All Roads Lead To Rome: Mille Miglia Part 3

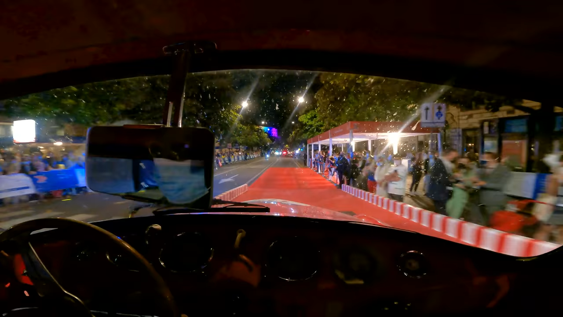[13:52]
the entire grandstands on both sides were full
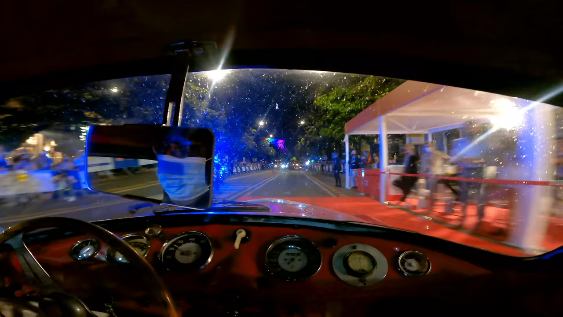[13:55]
with so many people cheering on us
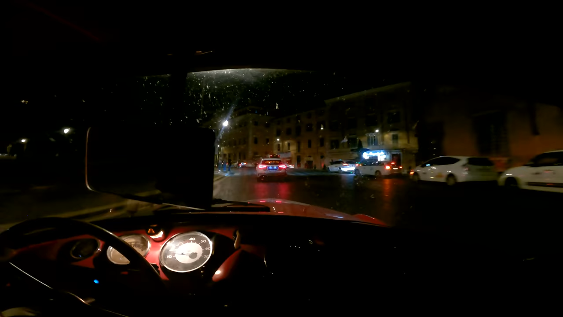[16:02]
are lots of places I've been on the Millimilia over the years and I'm sure this is the case with you this year as well that you want to go back to yes you kept mentioning these great roads you kept saying I've got to come back here on my motorcycle and ride these roads
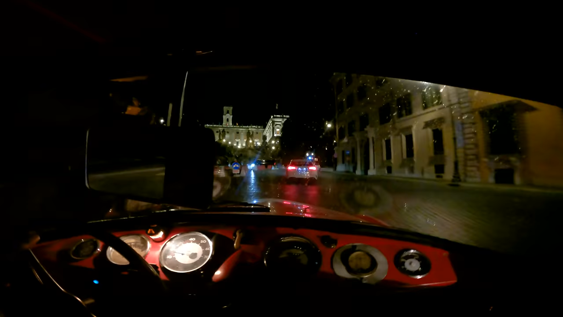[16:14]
yeah yeah I mean I would have loved to have done the Millimilia on my Panigale I mean I think that I think it was on the first day
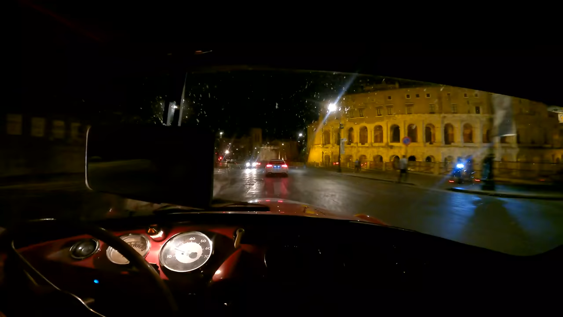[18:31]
motorcycles the Italian policemen I think were having a blast they would race up to one intersection slam on the brakes and stop traveling and race past us I mean you could tell that they were glad that they were chosen for that appointment I have to say that it's worth the entry of the millimilia it's worth driving 15 and a half 15 hours in the car just
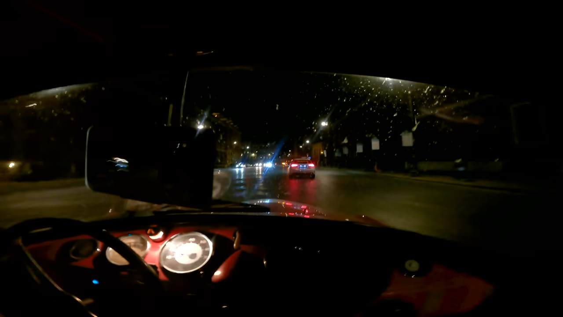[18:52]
to be able to drive through Rome with a police escort because you can't do that otherwise no it would have taken us hours to do what we had done in what 20 minutes 30 minutes absolutely it was extraordinary I had never seen the Colosseum
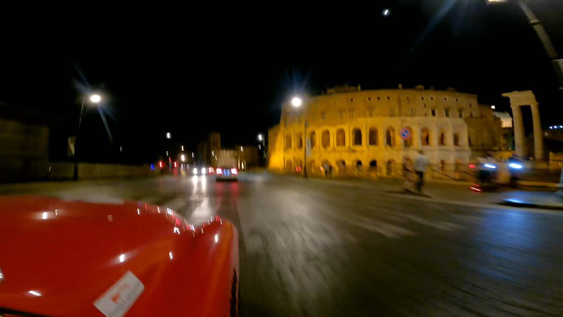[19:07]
so free before and to see it with no cars was just amazing yeah I
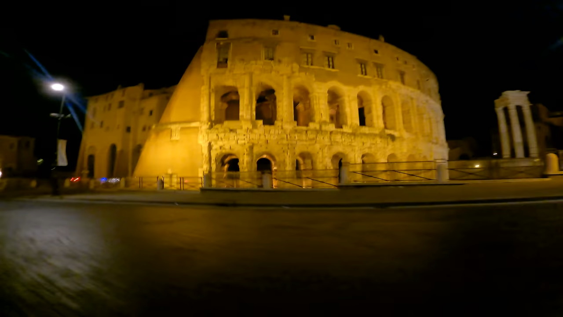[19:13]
get one of those sort of period throwbacks you see pictures of cars of